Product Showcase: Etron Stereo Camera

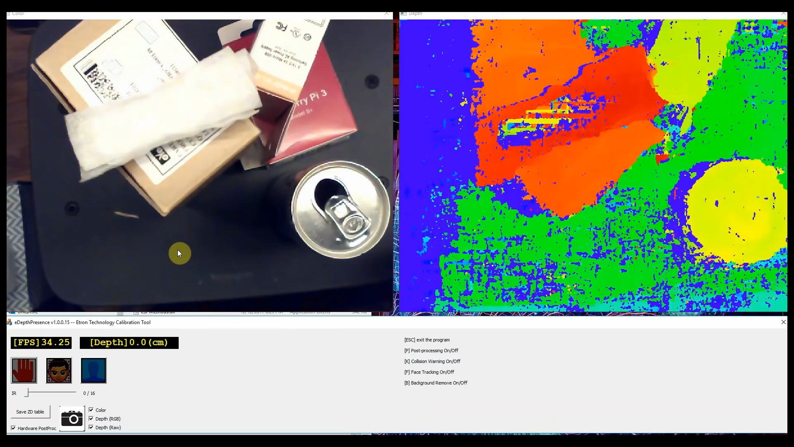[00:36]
You'll notice that the depth screen looks a little rough, but Control Panel has a few options, including post-processing.
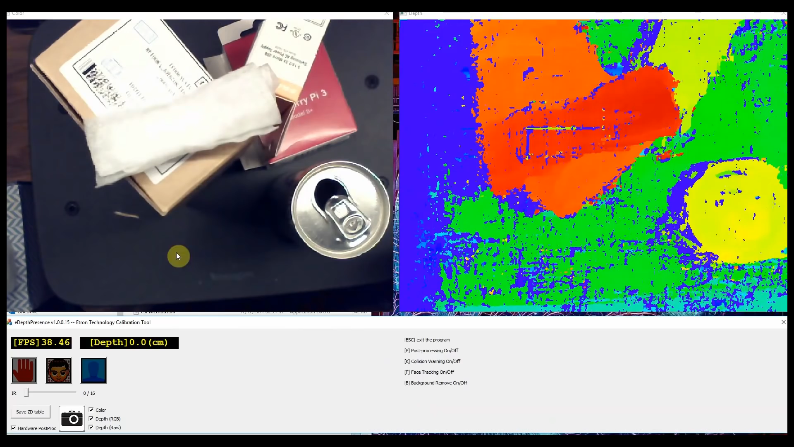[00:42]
Just hit P and your depth image should clean up nicely. By hovering your pointer over the depth screen, you can see the distance from the lens at the point of crosshairs, displayed in the upper left-hand corner of the control window.
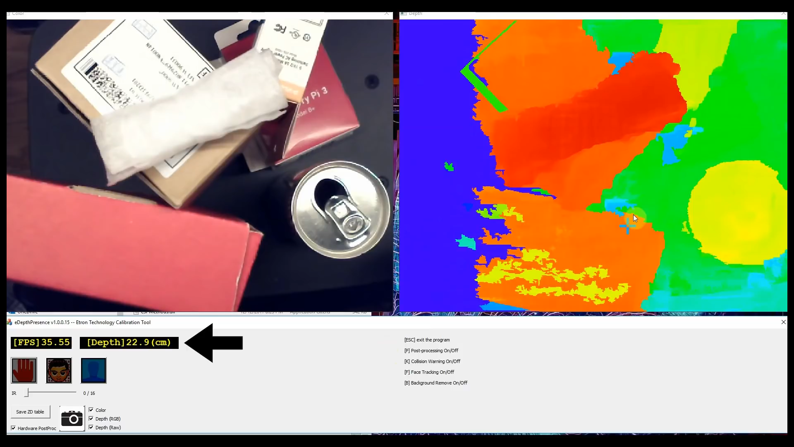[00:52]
I found the readings to be extremely accurate. There are a few other options in the control panel, including collision warning, face recognition, and background removal. You can also adjust the intensity of the IR illuminator from 0 to 16, although the manual warns that you shouldn't go above 4 without eye protection. Finally, the camera icon in the lower left corner of the control window will take a snapshot of the video feed, the distance feed, and the raw data from the distance feed.